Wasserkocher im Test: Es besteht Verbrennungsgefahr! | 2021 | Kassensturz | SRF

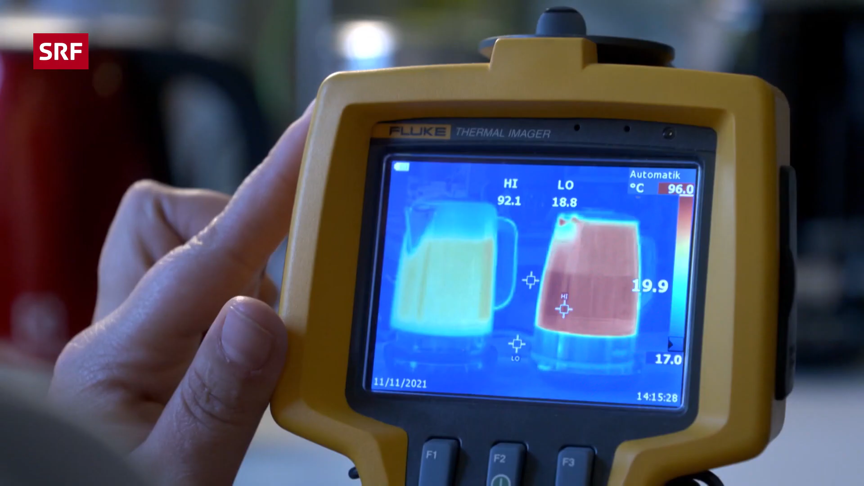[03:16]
Wenn die Wasserkocher nicht gut isoliert sind, besteht Verbrennungsgefahr.
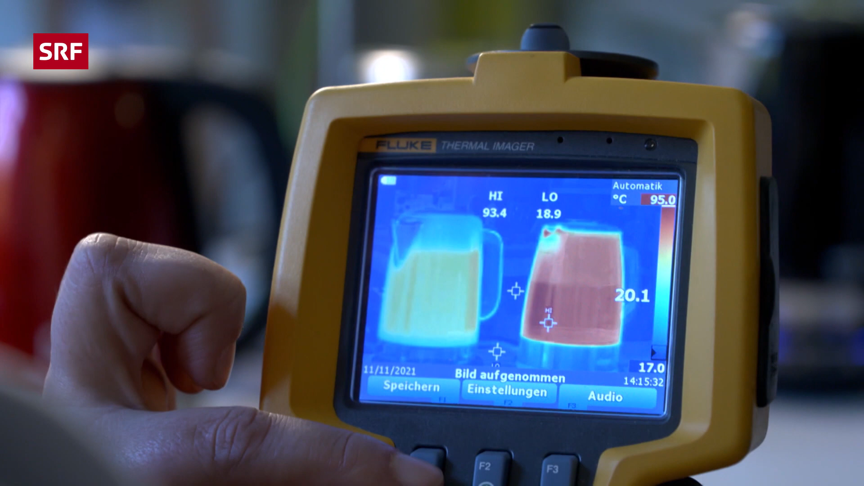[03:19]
Die Infrarotkamera zeigt gefährliche Erhitzungen. Bei sechs Geräten gab es deshalb einen Notenabzug.